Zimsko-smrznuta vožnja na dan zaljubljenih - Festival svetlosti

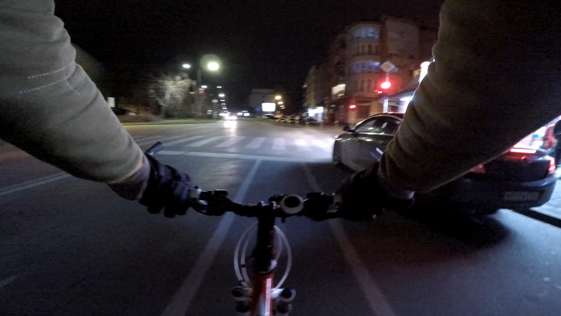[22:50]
Tako da toga morate biti svesni, bez obzira na sve zakone i sva pravila. E sad, ovde se dešava nešto interesantno, mislim, pojava, kao pojava interesantna. Prilazimo polako delu užeg centra grada, ka samom centru, u onom spomeniku Miletiću, i ono što sam ja primetio, kao što sam rekao, ovo nije sad neko kasno doba posebno,
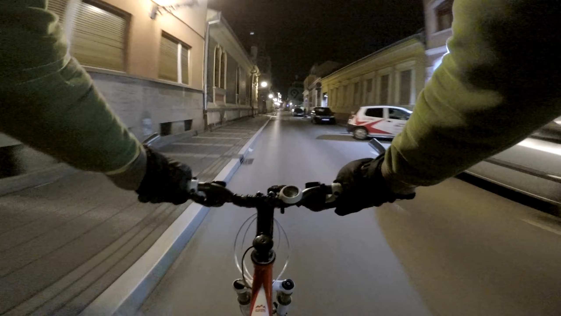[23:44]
Nema nikog. Vi se probudite i jednostavno svet je takav kakav, jel ste vi jedini u tom svetu. E, ja sam za momenac stekao takav utisak, prolazeći kroz ove ulice. Sad ću vam tačno reći kad počinje zona sumraka.